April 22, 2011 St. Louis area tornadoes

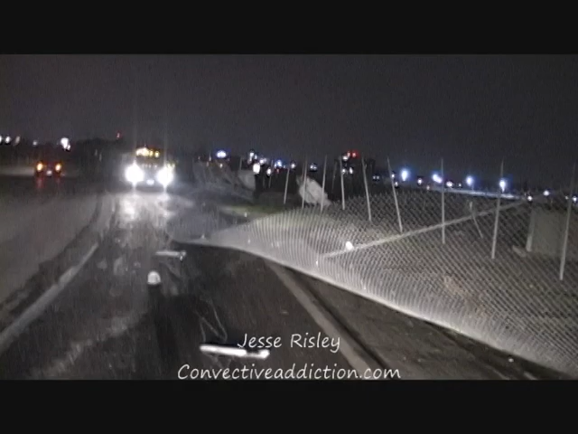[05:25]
Like the tornado came right through here. There's the runway back over there.